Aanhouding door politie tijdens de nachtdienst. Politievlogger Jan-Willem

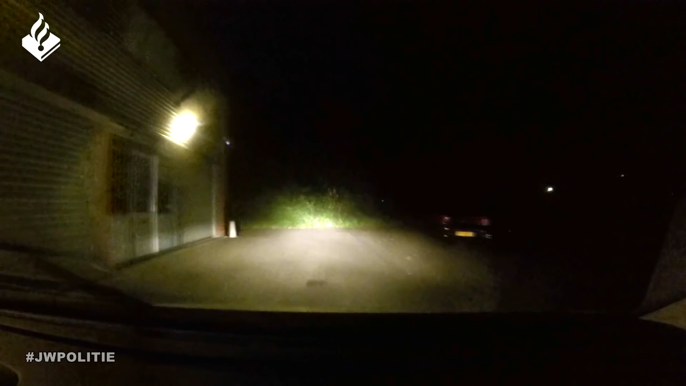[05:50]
Uiteindelijk treffen we geen voertuigen meer aan. Wat ben je doen?
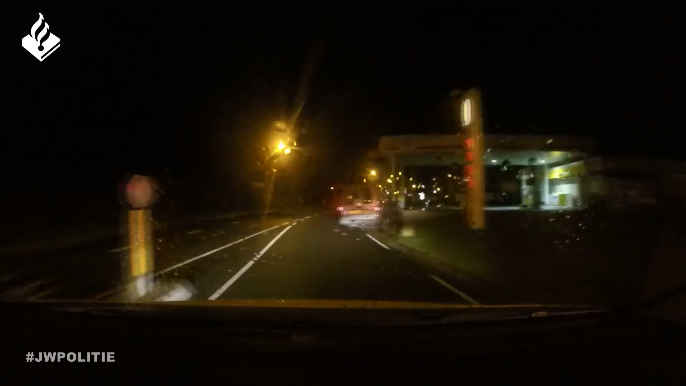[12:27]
Zeker midden in de nacht zijn we altijd wat meer geïnteresseerd in bestelbusjes die rondrijden. Dus we besluiten deze even te controleren.